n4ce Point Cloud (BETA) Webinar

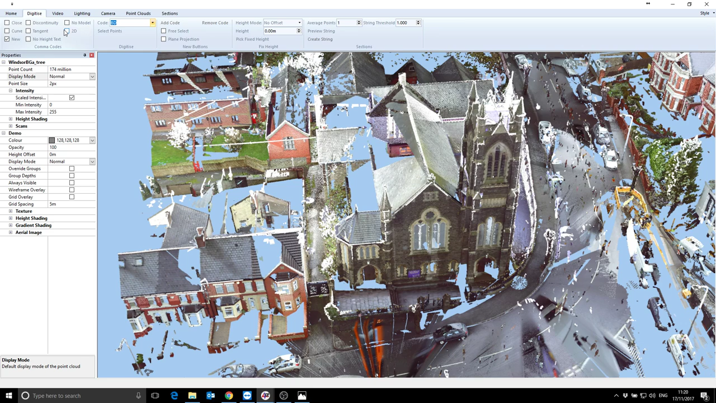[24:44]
Comma codes are all up here, and you can obviously access those with the appropriate button on the keyboard. So C for curve, N for new, D for discontinuity, T for tangent, all that kind of stuff. So if I hit select points, it's now going in and actually wanting me to pick a point.
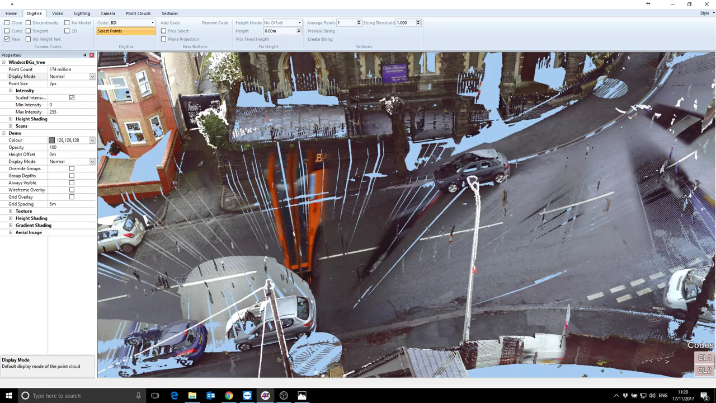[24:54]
So at the moment, it's just gonna go wherever I focus. So if I put a point there, put a point there, put a point there, I'm not making too much fuss.
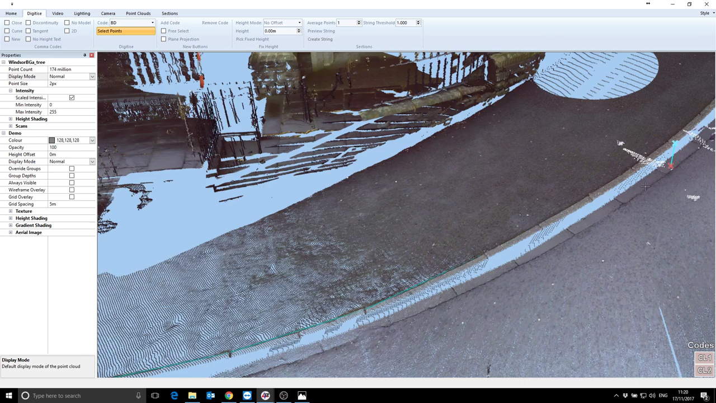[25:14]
And you can see it's actually putting that into the view at the same time. That's enough of that.
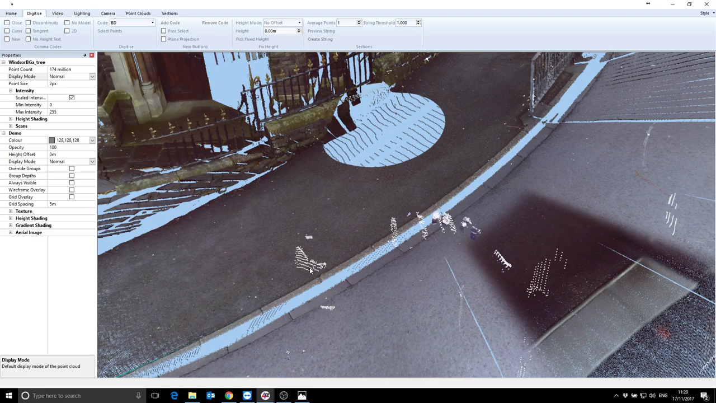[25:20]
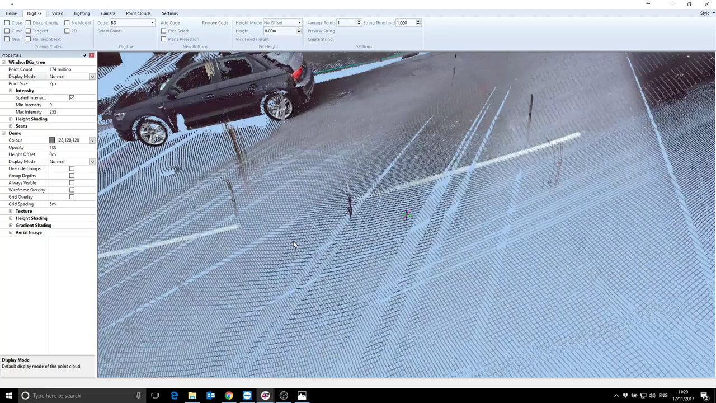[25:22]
And you can make out the string there. If I click on always visible here, it'll make it more visible, but obviously essentially means it's going to be drawn in preference to the point cloud, so obviously you can see it going through the car there. If I untick that, it won't, it'll be behind those particular points. Point being though, if I go into the model and view, there's the points I've just clicked. And obviously, if I look in the spreadsheet view, there they are as well, all with their correct easting, northing, and height.
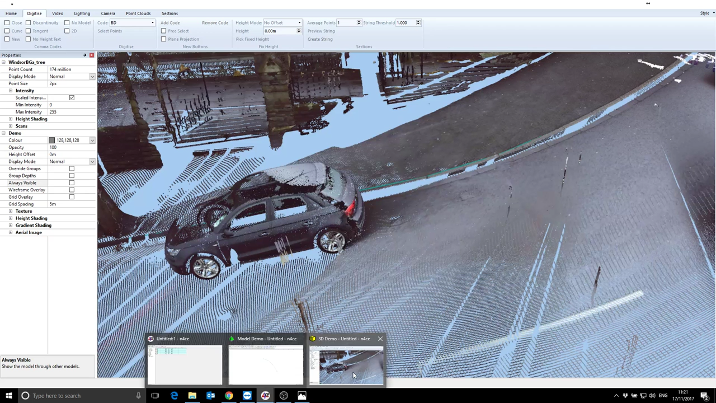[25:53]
So that's essentially Pro. That's what Pro can do in terms of digitizing the data. I'm now gonna delete that. That's probably easiest to go delete from there.
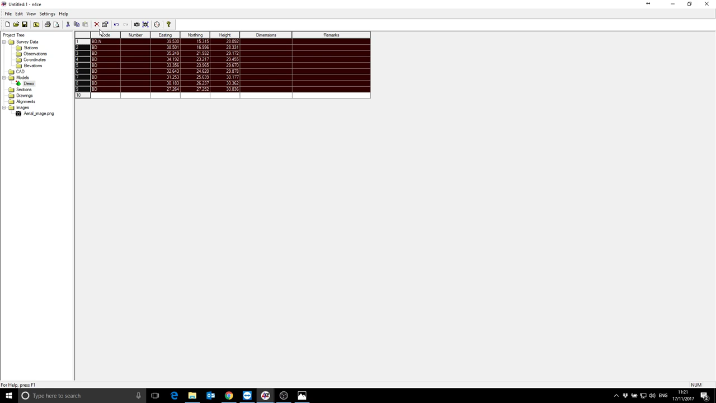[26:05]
Okay, so home, refresh, and that'll disappear.
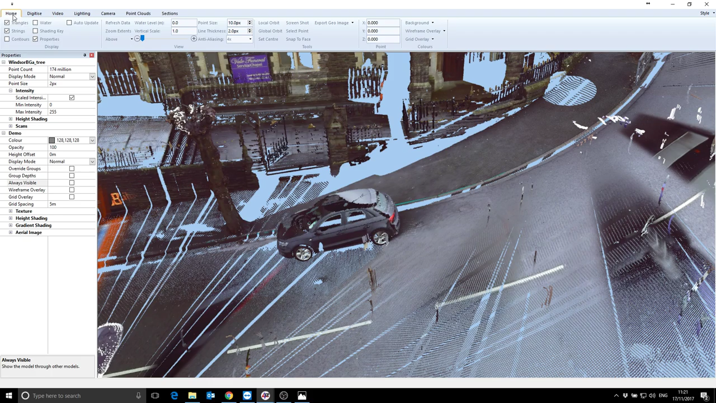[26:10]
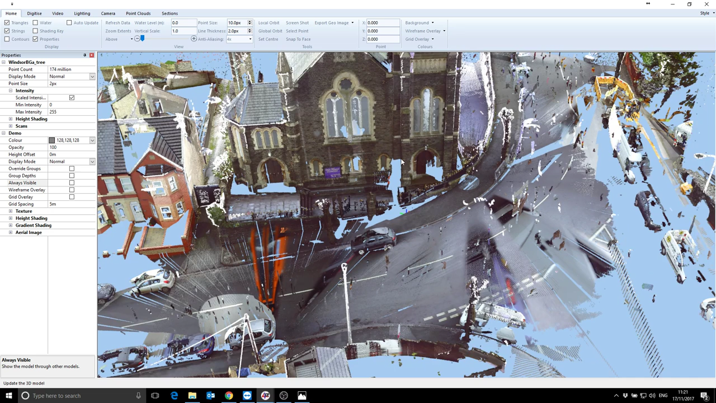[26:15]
So let's say I want to do some either sections through the build,
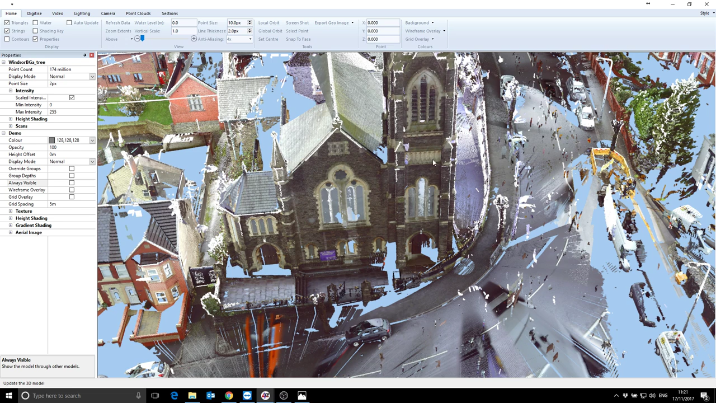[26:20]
through this church, or floor plans, or you know, anything else of that kind of ilk. So first thing I'm going to do is just cut the data set down.
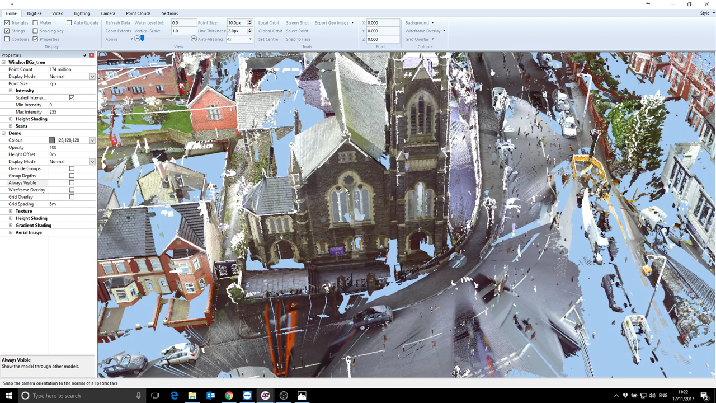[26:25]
So I'm going to go back to sections, edit the clipping box,
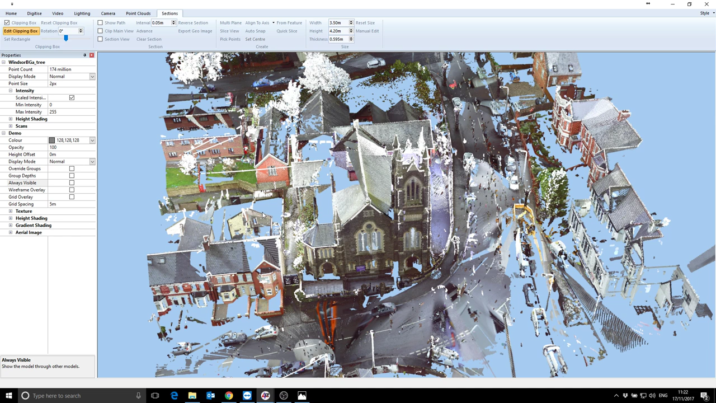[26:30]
zoom out. So let's rotate it a bit, cut my data set down.
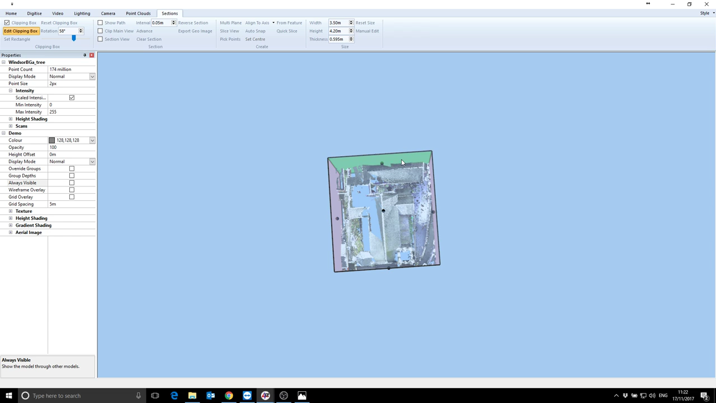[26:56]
There we go, that'll be alright.
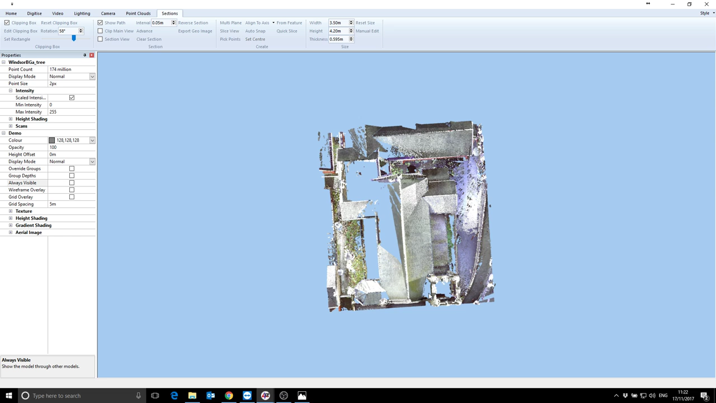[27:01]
So there's my church.
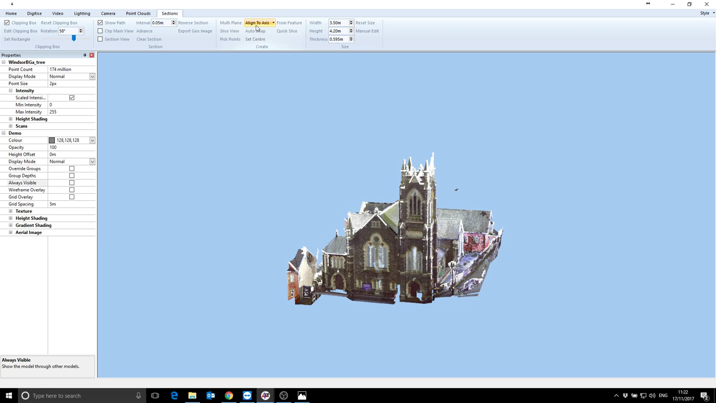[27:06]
If I now go to sections, I can do align to axis, and if I say Z
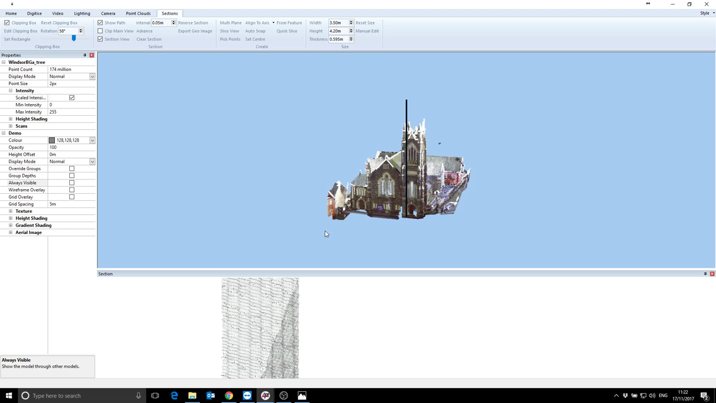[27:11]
and then zoom, reset size, and double click in there.
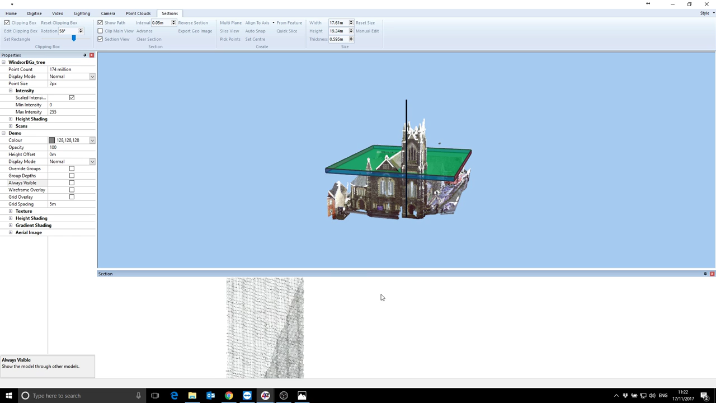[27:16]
Come on. There we go. So my screen is now split into two halves,
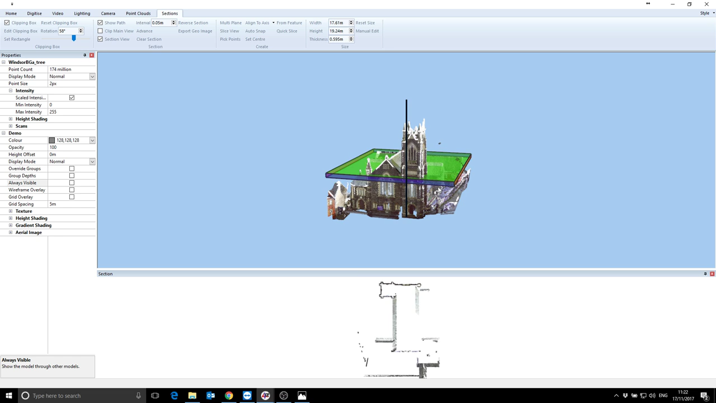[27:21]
so that as I drag my section plane up and down through the church, you can obviously see it sectioning in real time there.
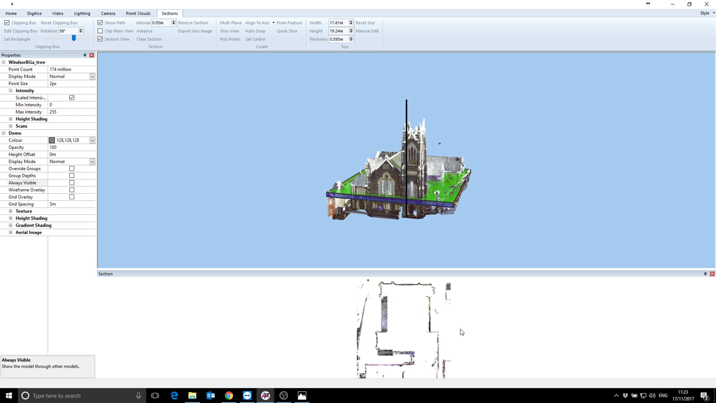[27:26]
And if I double tap here,
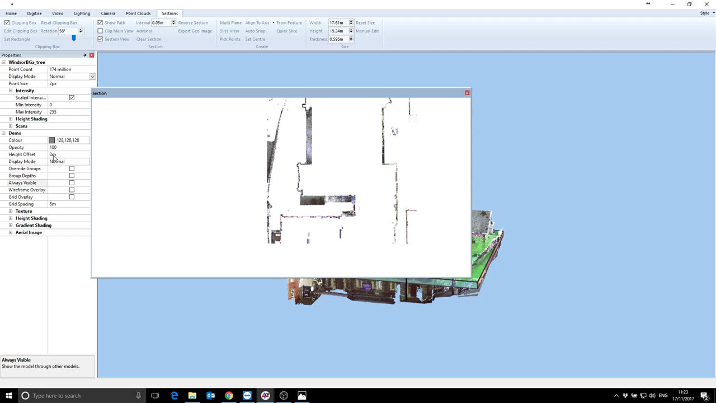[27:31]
it'll detach it, and you can obviously dock it anywhere you like on the screen. So I'm just going to move that over, and up here just change the thickness. So 0.5 is a bit thick, so let's say 0.1. You can see now the slice has changed, and if I zoom in, there we go. And if I change the slice again, say 0.1, say